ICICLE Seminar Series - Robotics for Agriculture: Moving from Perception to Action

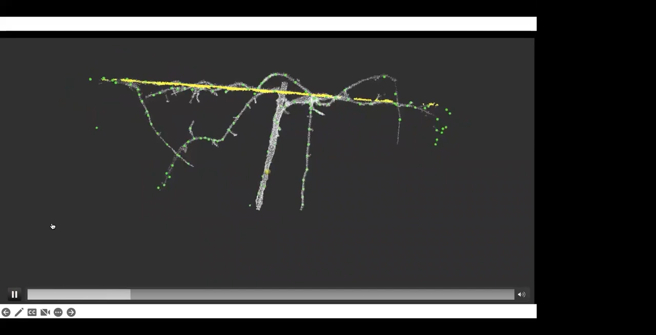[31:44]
So we can build, this is a young vine, obviously, we can build this kind of dense 3D point cloud model now.
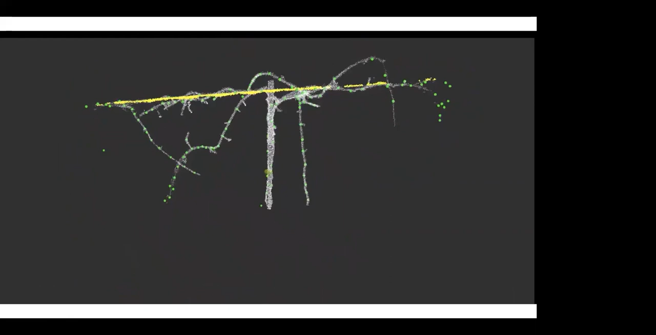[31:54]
Um, and then the green dots on here are the detected buds, which are detected just using supervised learning on images,
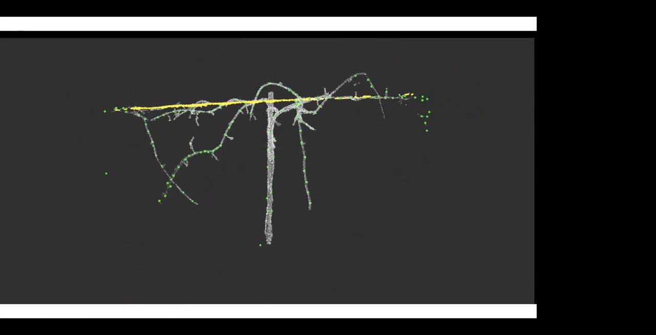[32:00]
and we project the images on onto the vines. Um, and so, uh,
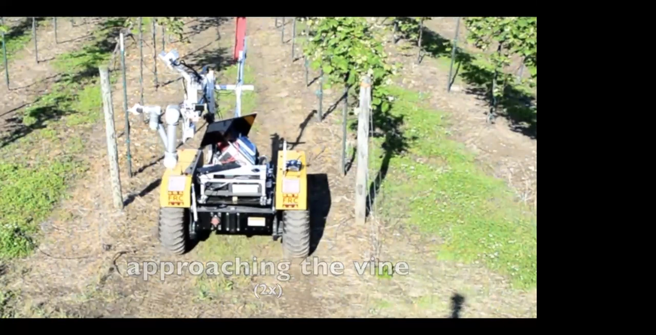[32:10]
when we put this all together, again, in a simple vine case, uh, the manipulation part is pretty easy because the vine is not very complex. Once you know the XYZ of where you want to make the cut, you just reach out. Um, and so here we've got cameras scanning the vine. We can build this model.
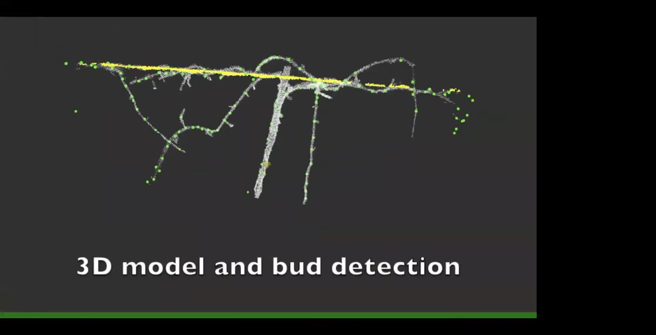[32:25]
Uh, we can do this in real time.
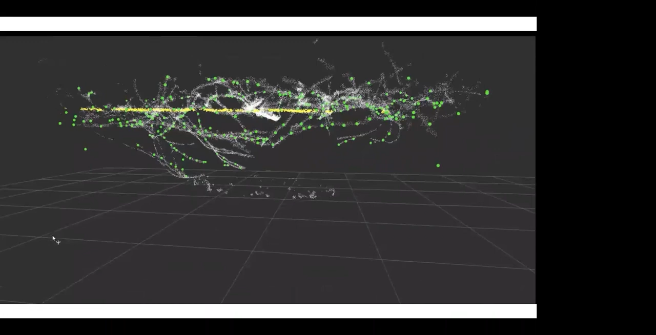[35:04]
Uh, this is more what they look like. And so this is a tangled mess.
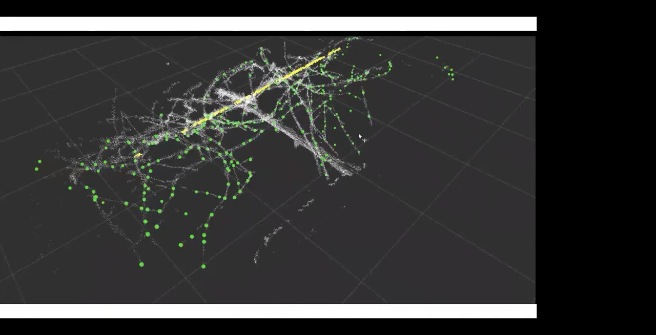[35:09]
Okay. We can still do a lot of the stuff. We kind of get the 3D model. You can see there's a lot more occlusion.
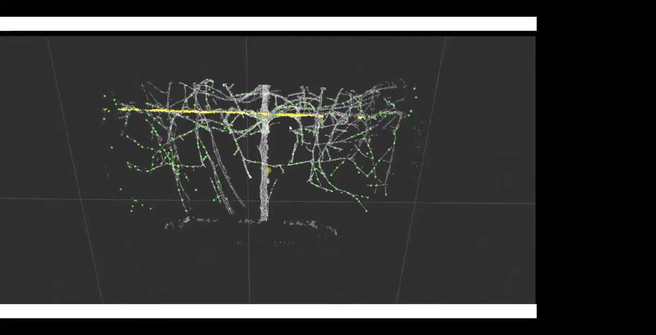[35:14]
The model's probably not as good. If we're doing the sort of simple segmentation things to trace those canes, we're gonna run into problems where they cross each other or where our model is broken because part of it was occluded.